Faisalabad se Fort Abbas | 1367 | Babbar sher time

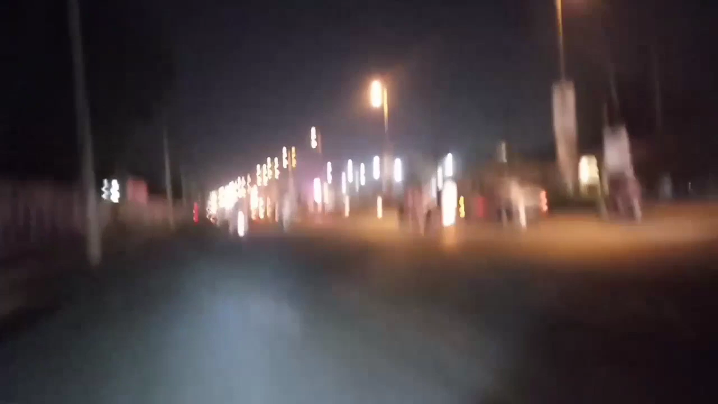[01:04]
نظروں سے اوجل ہو گئی وہ نظر آ رہی ہے تھوڑی تھوڑی اشارے پہ رکھنا پڑے گا فیصلہ باد شہر کے اندر سے
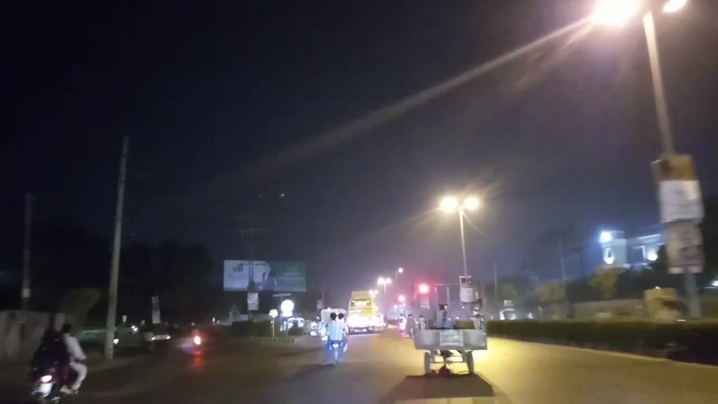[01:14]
اشارہ بند ہو گیا ہے اور لگی لی پہنچ گئے ہم یہ رہی نیو چودری
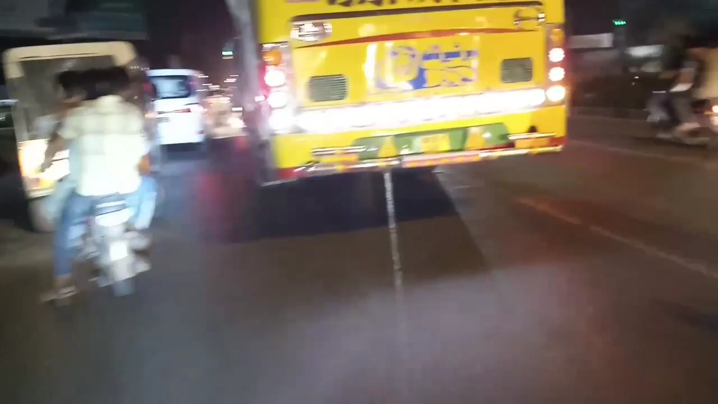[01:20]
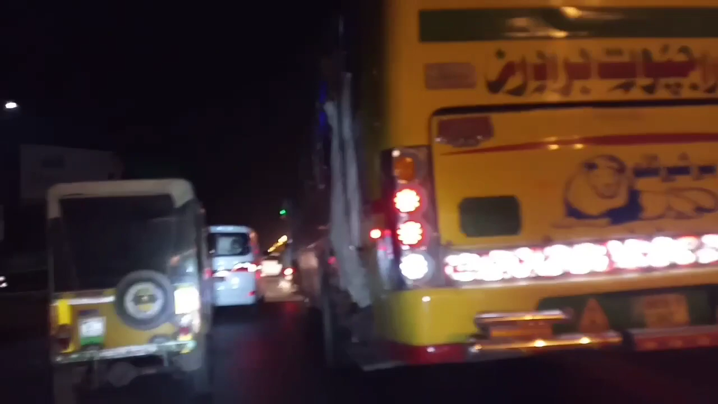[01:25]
فرنٹ سے ایک سین لینا ہے اس کا فرنٹ سے ایک سین لینا ہے
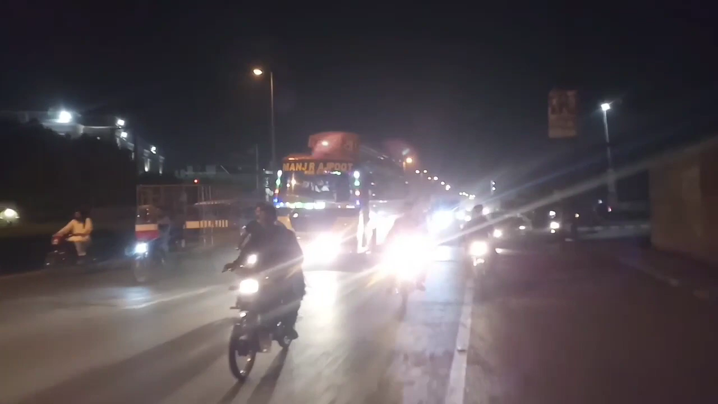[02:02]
وہ آگیا جی نظر ہمیں نیو چودری فرنٹ سے سین وا جی وا دیشنگ دیکھو